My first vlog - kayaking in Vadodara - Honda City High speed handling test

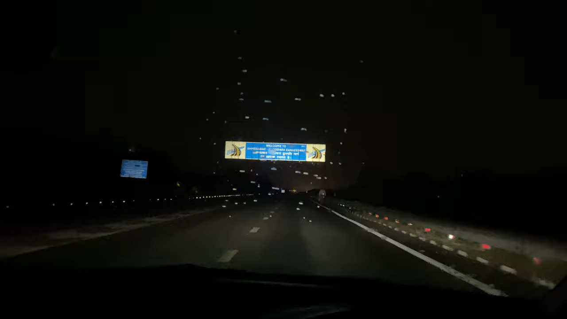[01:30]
Ahmedabad Vadodara expressway is right here, and the first toll tax you have to pay with your fast tag is right in front.
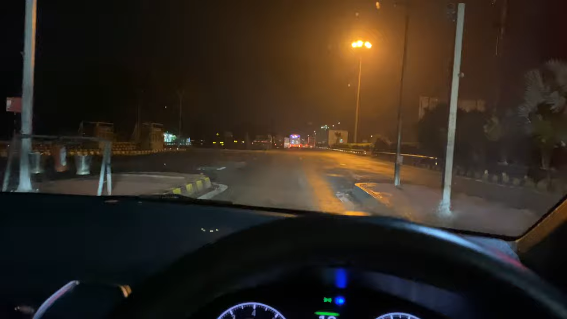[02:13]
Raining heavily. What's wrong with the weather suddenly?
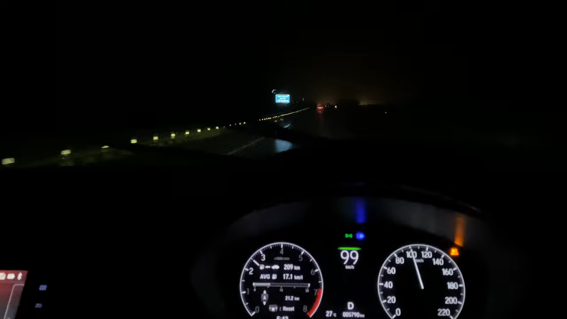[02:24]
I don't understand. But yeah, the expressway overall is really good at night.
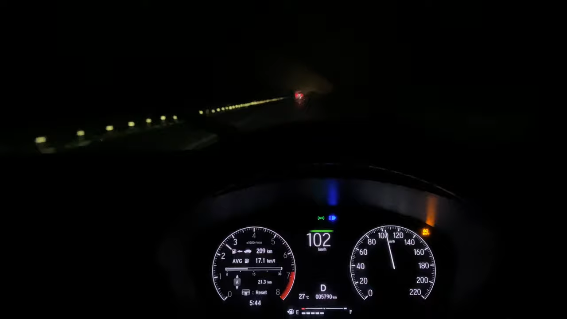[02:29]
As you can see, we are constantly going at 100, and comfortably we can go.
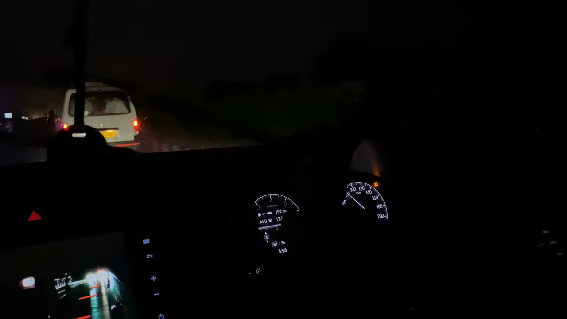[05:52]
Even if you see right now, I'm braking well, going behind, tailing the car, and then I'm just getting ahead.